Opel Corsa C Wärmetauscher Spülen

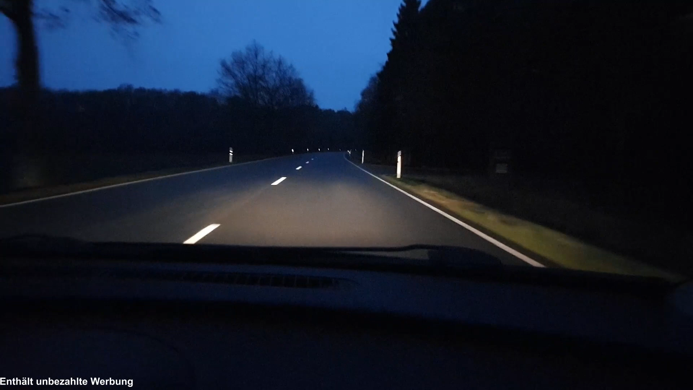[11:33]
Jetzt machen wir erstmal den Wagen warm, um zu gucken, ob die Heizung funktioniert. Der ist noch nicht ganz warm, aber schon über 80 Grad.
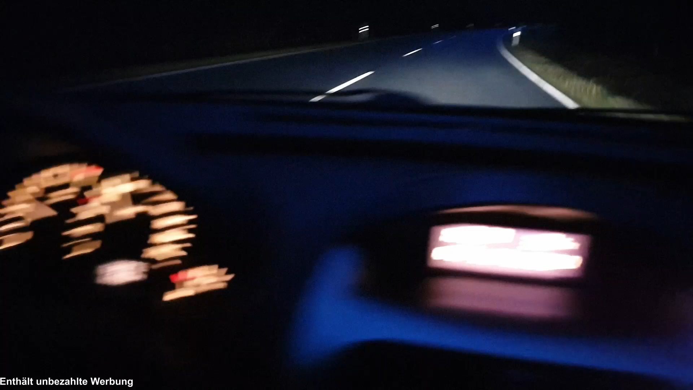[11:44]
Gleich hat er seine 90 reguläre Temperatur. Vollpower. Warme Hände.